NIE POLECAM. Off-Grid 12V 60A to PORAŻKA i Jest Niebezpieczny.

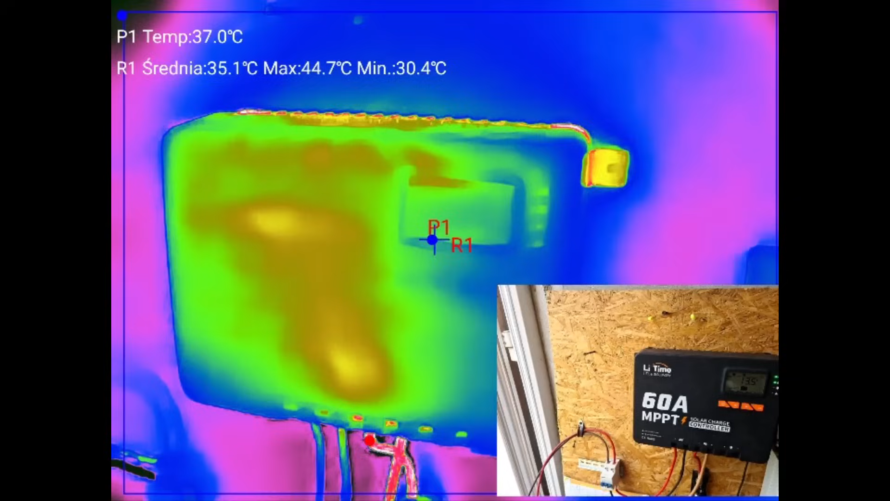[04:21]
On screen: spot 37.0°C, max 44.7°C, min 30.4°C
Spróbuję tutaj tym punktem to wszystko wyłapywać. P1. Regulator tu na zamknięcie jest jakoś tak strasznie nagrzany. A zobaczmy, jaką on w ogóle temperaturę ma.
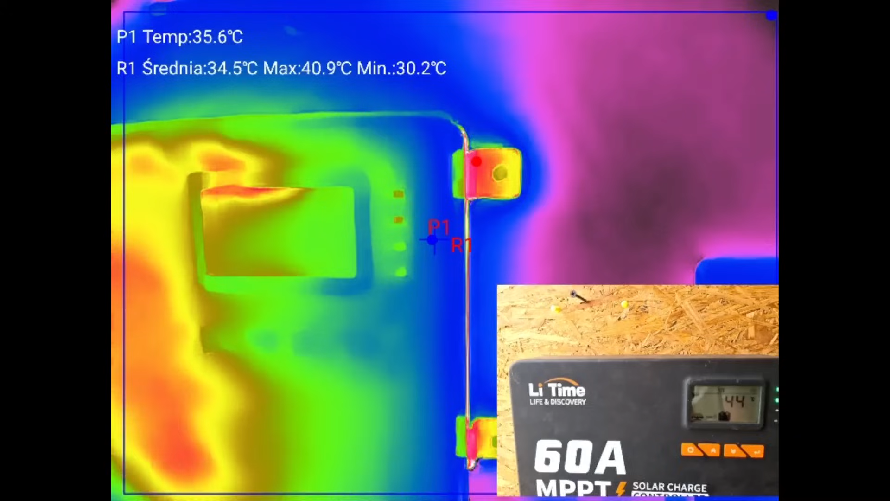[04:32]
On screen: spot 35.6°C, max 40.9°C, min 30.2°C
Regulator, powiem Wam, 44 stopnie pokazuje. Poprzedni 40 do 50 się grzał.
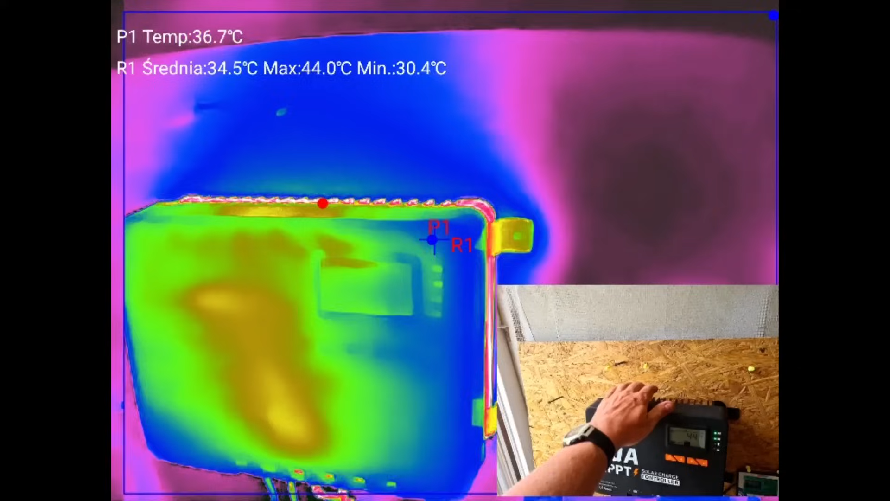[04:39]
On screen: spot 36.7°C, max 44.0°C, min 30.4°C
Także już jest, no jednak zwiększy regulator, ale też 20 Amper idzie więcej.
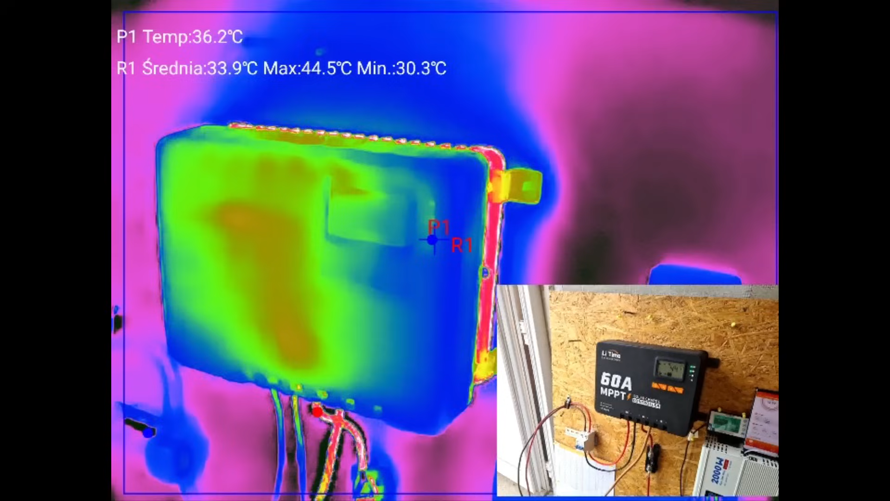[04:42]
On screen: spot 36.2°C, max 44.5°C, min 30.3°C
A konstrukcyjnie jest tak samo zrobione. Dobra, teraz lecimy sobie na przewody.
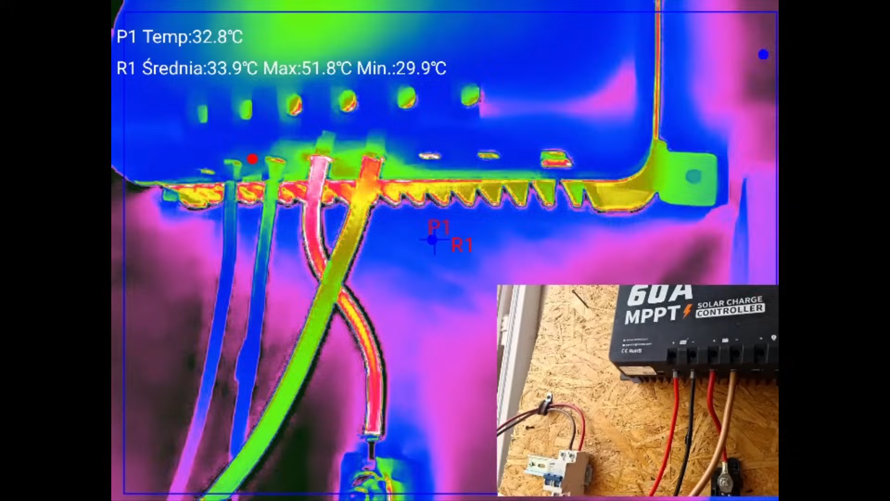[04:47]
On screen: spot 32.8°C, max 51.8°C, min 29.9°C
Tylko wcelować mnie. 48 stopni.
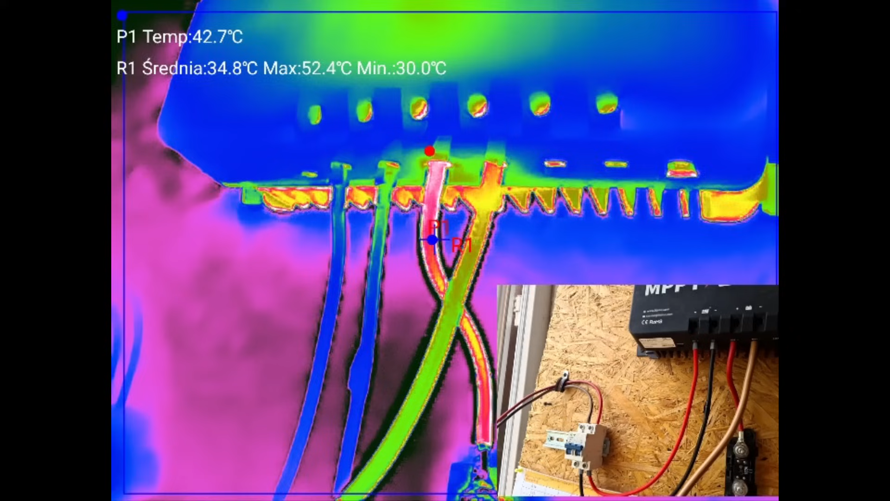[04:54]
On screen: spot 42.7°C, max 52.4°C, min 30.0°C
No prawie 50 stopni ma przewód plusowy. A bezpiecznik wlecimy.
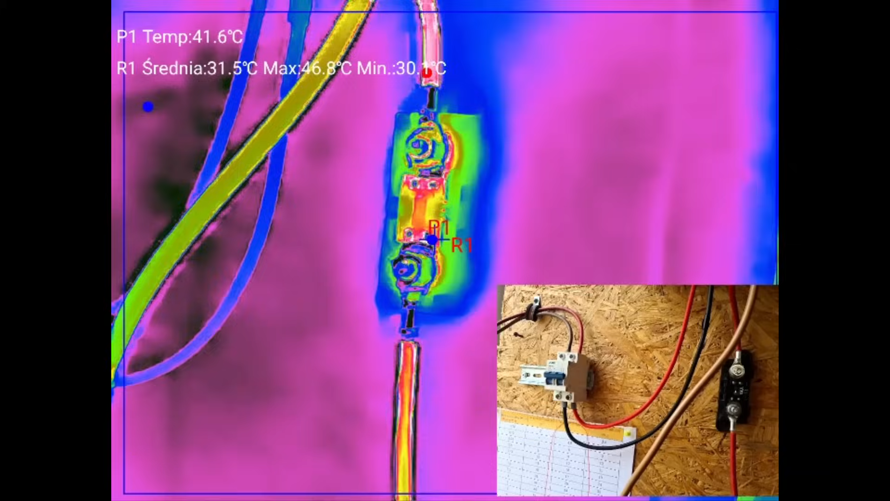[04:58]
On screen: spot 41.6°C, max 46.8°C
Bezpiecznik ma 41. Tu jest bezpiecznik założony. O.
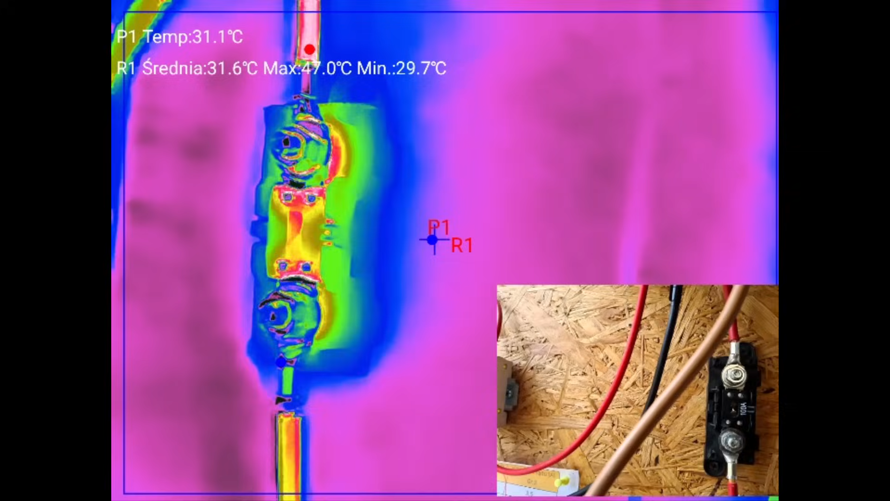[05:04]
On screen: spot 31.1°C, max 47.0°C, min 29.7°C
Pokażę Wam. Fajnie, że mam dwa ekrany.
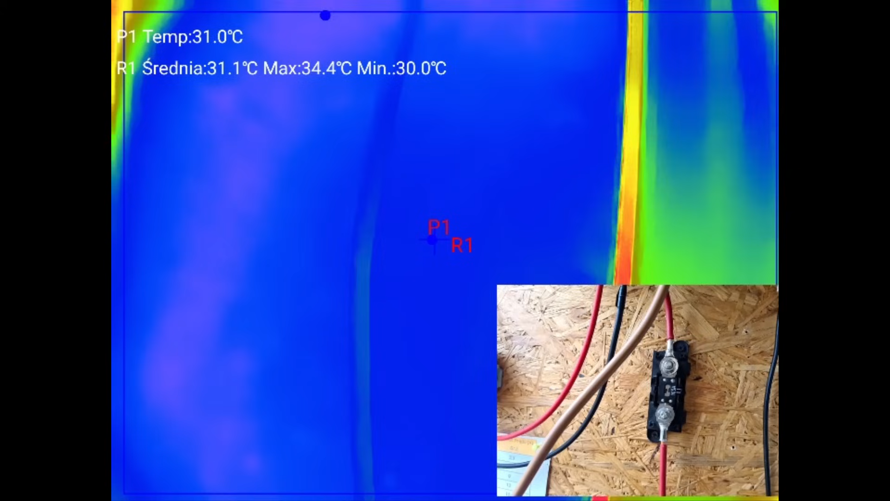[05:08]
On screen: spot 31.0°C, max 34.4°C, min 30.0°C
100 Amperowy teraz w tym momencie.
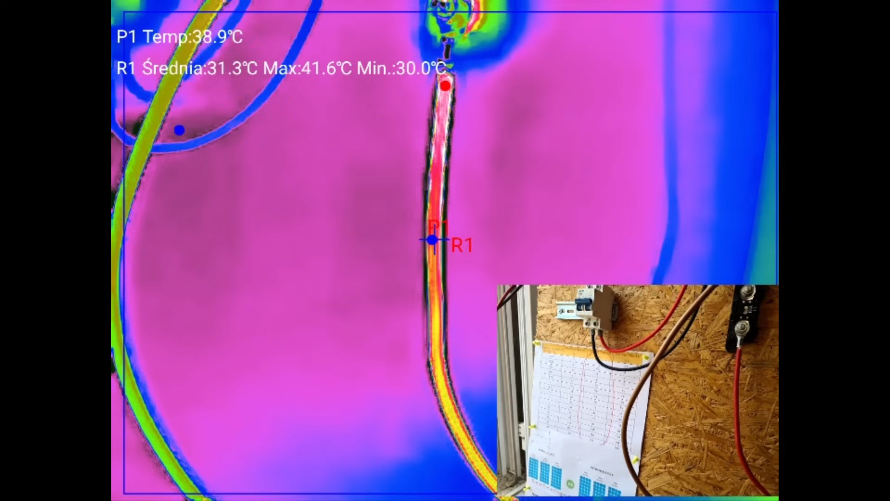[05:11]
On screen: spot 38.9°C, max 41.6°C, min 30.0°C
I dalej przewodzik. Łapiemy, o nawet najwyższą łapie.
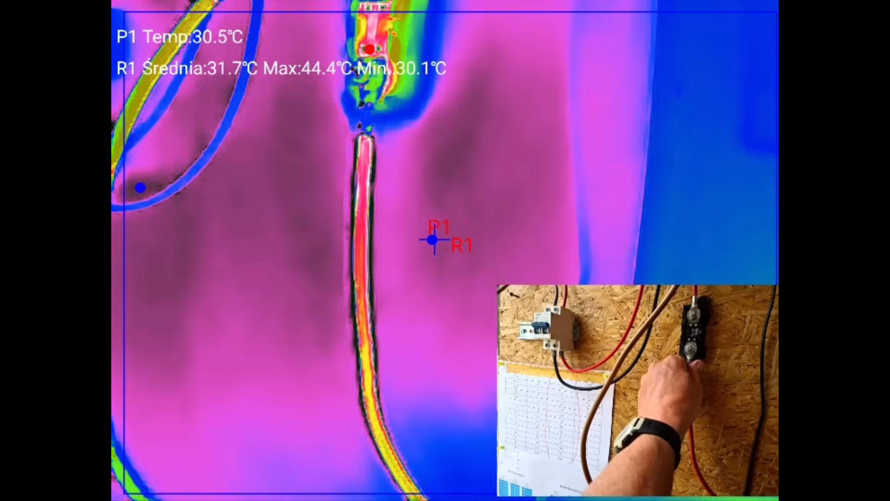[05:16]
On screen: spot 30.5°C, max 44.4°C, min 30.1°C
No tutaj już na dole jest taki, powiem Wam, mniej gorący. Najbardziej gorący jest tutaj.
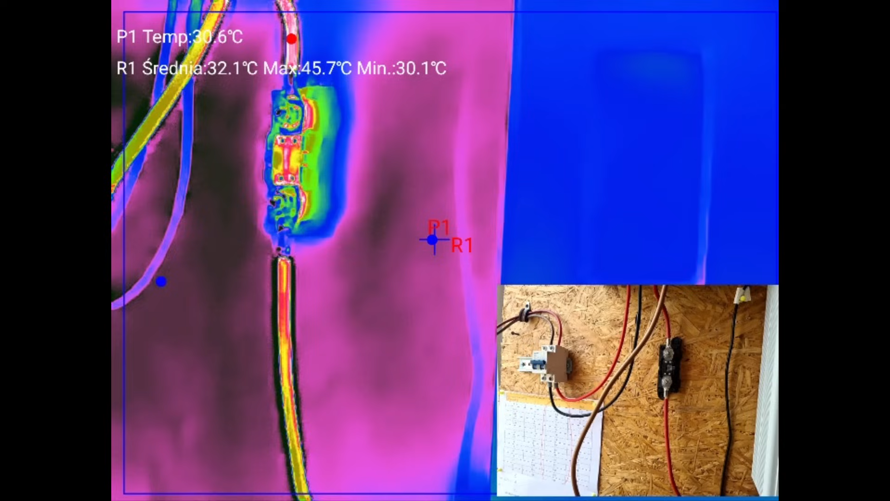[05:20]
On screen: max 45.7°C, min 30.1°C
A podokręcane to wszystko pozakowane jest, no full, że tak powiem.
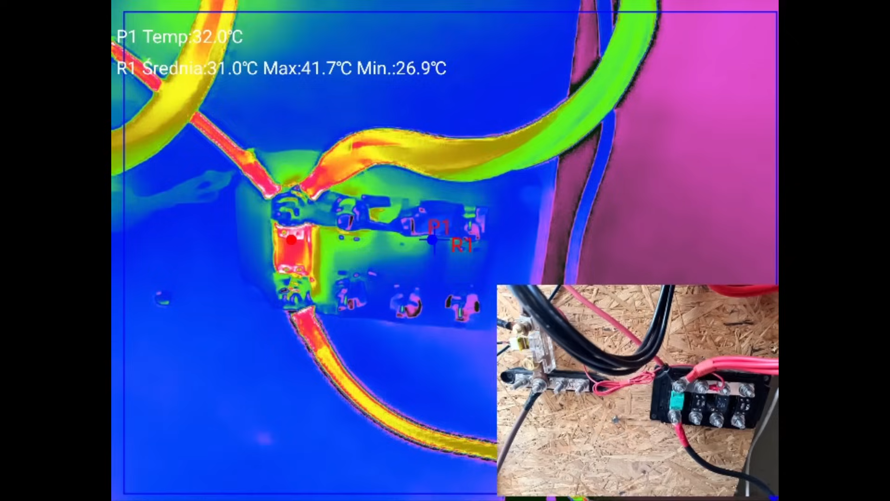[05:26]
On screen: spot 32.0°C, max 41.7°C, min 26.9°C
No tutaj już są te temperatury troszeczkę mniejsze.
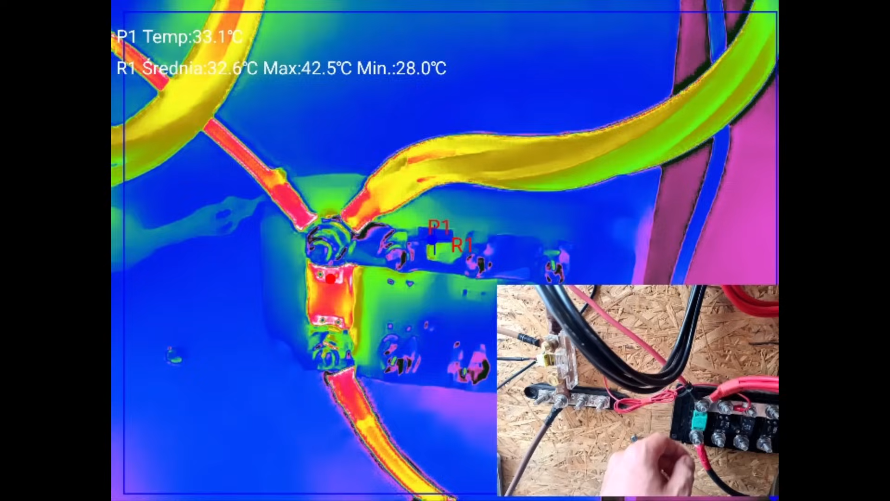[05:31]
On screen: spot 33.1°C, max 42.5°C, min 28.0°C
I grzeje nam się cały ten. Tu jest 125 Bezpiecznik założony.
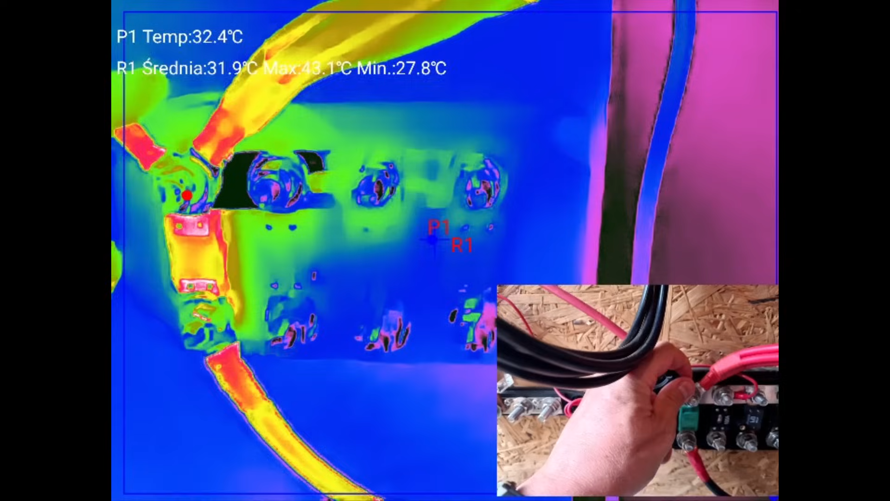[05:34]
On screen: spot 32.4°C, max 43.1°C, min 27.8°C
Grzeje nam się tu wspólny temat. Też 50 Amper wychodzi.